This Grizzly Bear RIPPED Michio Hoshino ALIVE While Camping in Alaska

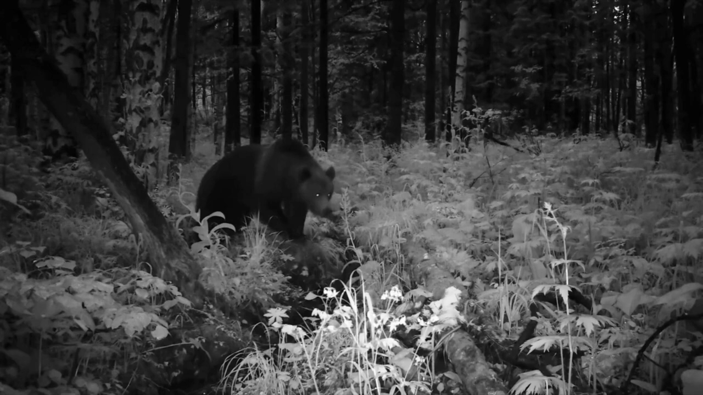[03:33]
But a dark figure emerged from the shadows in the middle of the night. The massive bear that Michio and the crew had been studying for days had taken an interest in the sleeping photographer,